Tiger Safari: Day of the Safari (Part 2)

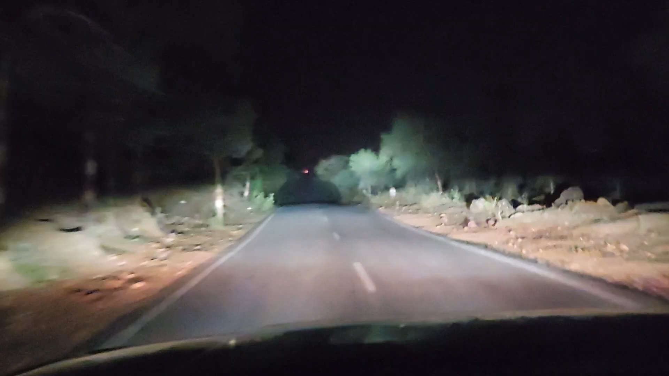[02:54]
रात को निकले हैं सफारी करने के लिए खुद की गाड़ी से, और सुन एकदम सुनसान पड़ा है, सुन सपाटा है, कुछ भी नहीं, कहीं दूर तक कोई गाड़ी नजर नहीं आ रही है। लुक एट दिस, ओ वाव।